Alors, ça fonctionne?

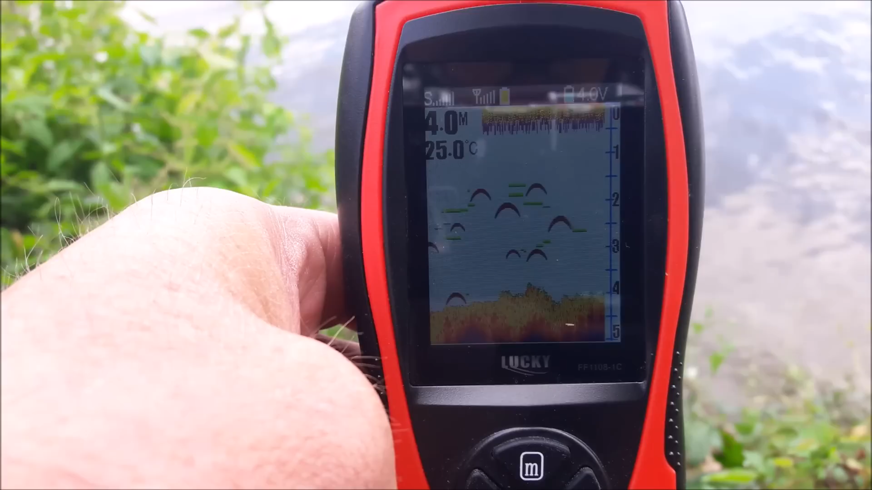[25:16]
On screen: water 25.0°C
On va remonter, ça doit être plus très très loin maintenant. Voilà, c'est là.
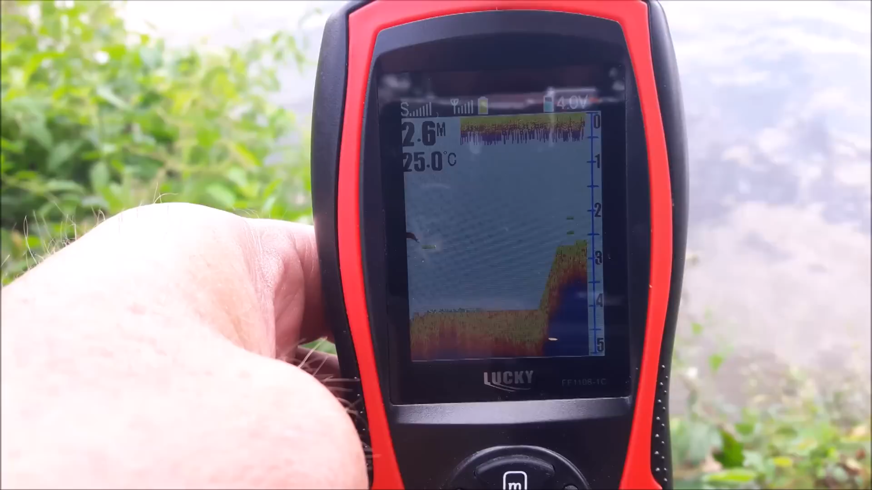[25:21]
On screen: depth 2.6 m, water 25.0°C
Donc vous voyez, on a complètement changé de... complètement changé de fond. On est à 2,60. Relativement plat. Je vais faire tourner le pépère.
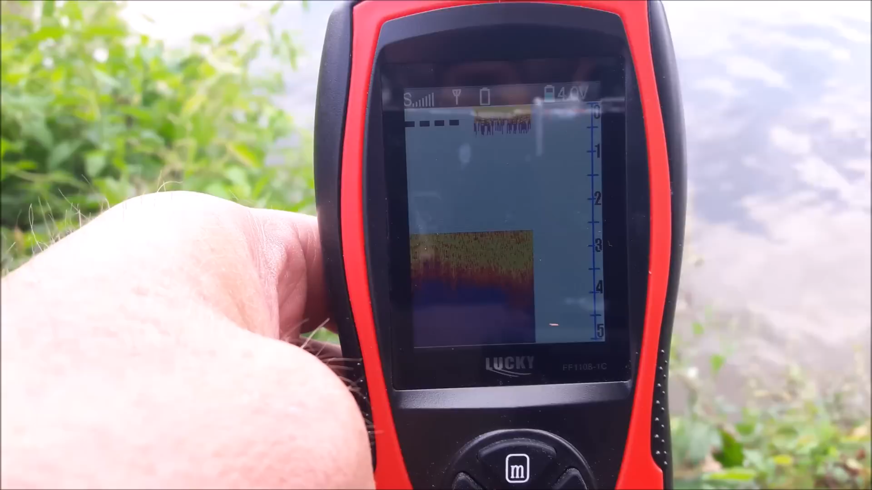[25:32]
Je le fais revenir vers moi. Donc là, on va toujours avoir nos...
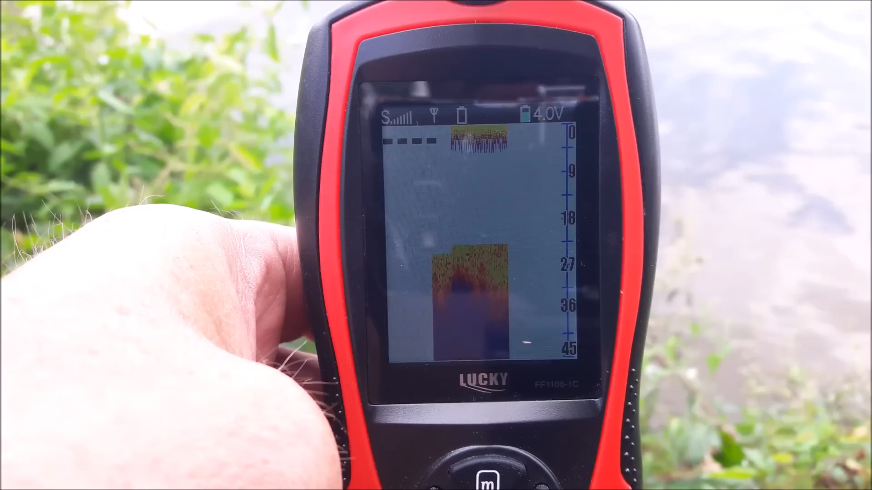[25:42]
Je perds la... Alors, j'ai beaucoup de vent.
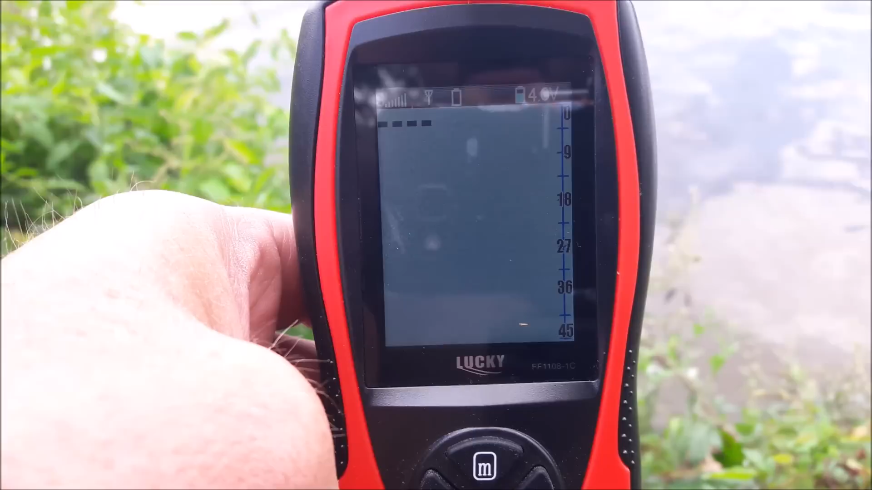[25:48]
Il y a beaucoup de vent et le bateau, il danse devant là. Et vous voyez, j'ai perdu le signal. Donc je saurais que...
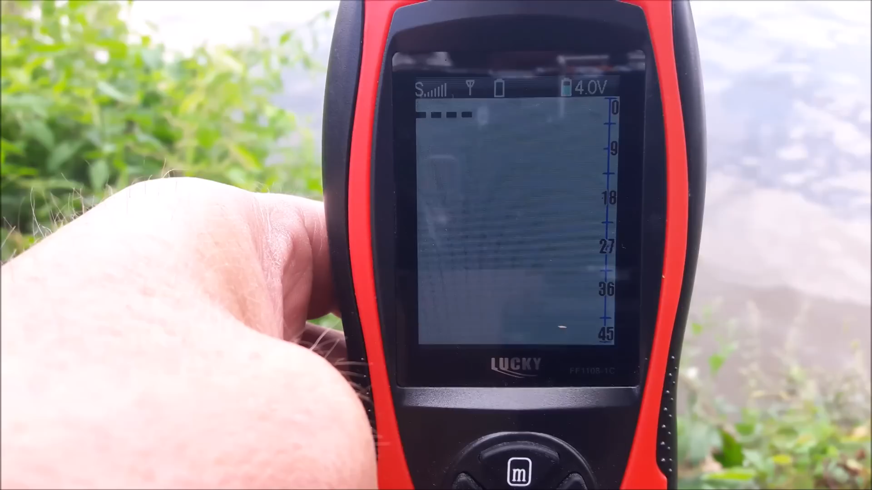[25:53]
Voilà, si vraiment il y a... Alors, je vais l'arrêter pour voir. Comme ça, il danse moins.
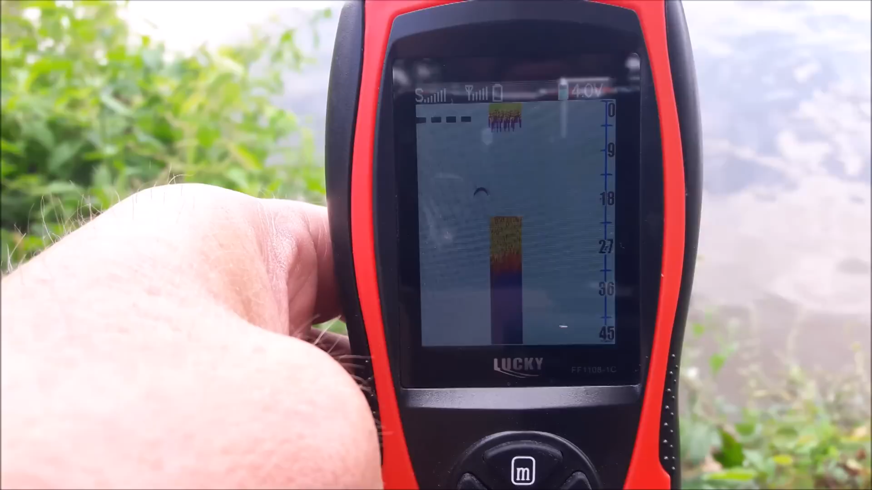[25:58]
Je récupère le signal. Après, j'étais vraiment à fond.
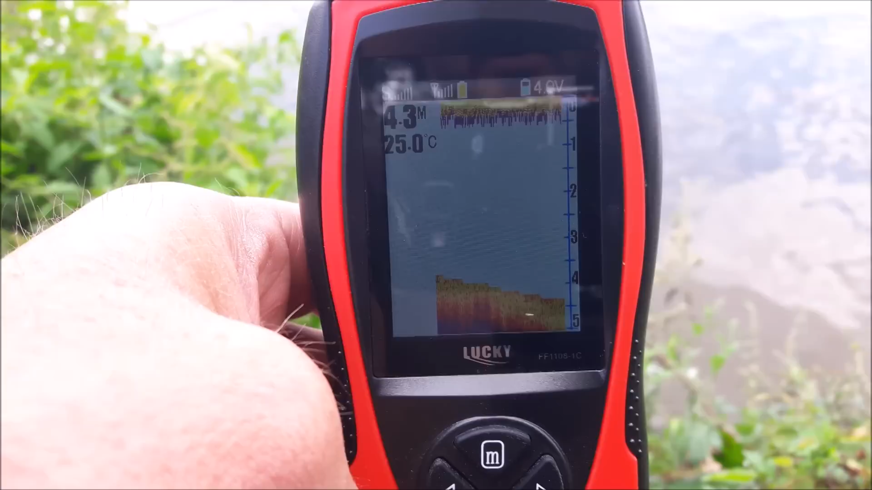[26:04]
On screen: depth 4.3 m, water 25.0°C
Donc il faut que j'aille aussi à pleine vitesse. Sachant que là, il se prend le vent de face.
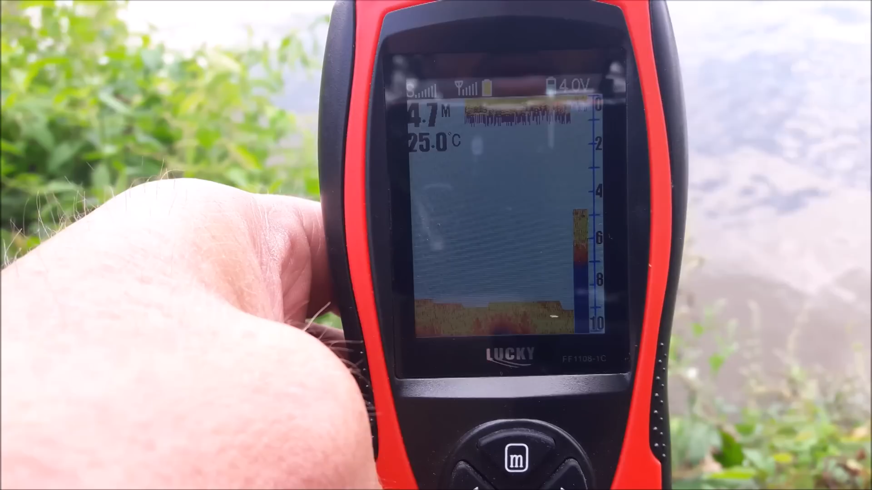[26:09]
On screen: water 25.0°C
En fait, vous voyez un petit peu les vagues, ça le fait piquer du nez. Là, je le retrouve un peu.
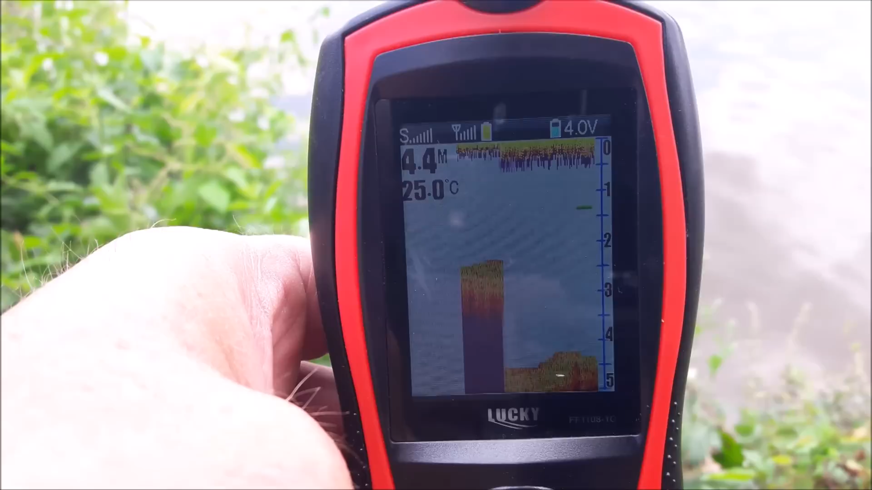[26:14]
On screen: depth 4.4 m, water 25.0°C
Mais en fait, vous voyez que dès que la sonde baigne sous l'eau, parce que là, c'est vraiment chaotique pour lui. Là, il saute sur l'eau avec les vagues. Donc, tout de suite, il perd un peu de... Il perd un peu de... Comment... Le signal.
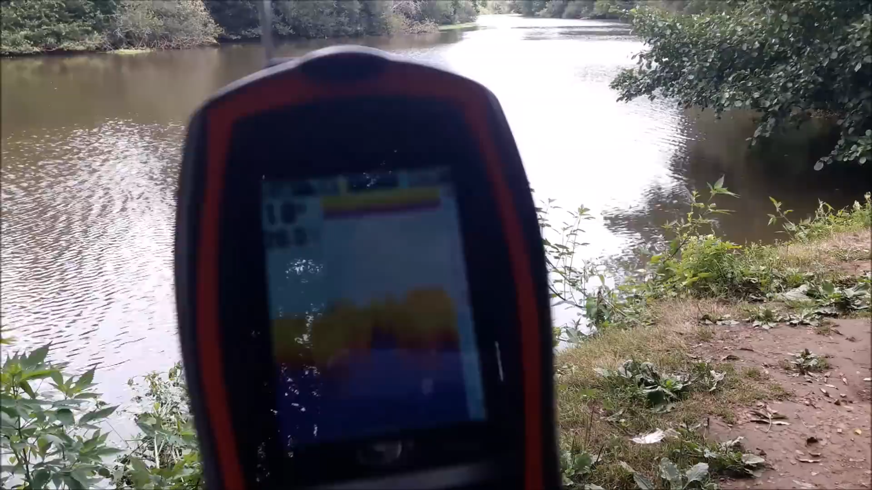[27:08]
Bon. Déjà, ce qu'on va faire, c'est qu'on va envoyer le bateau. Est-ce que vous allez le voir ? Essayez de mettre un peu de...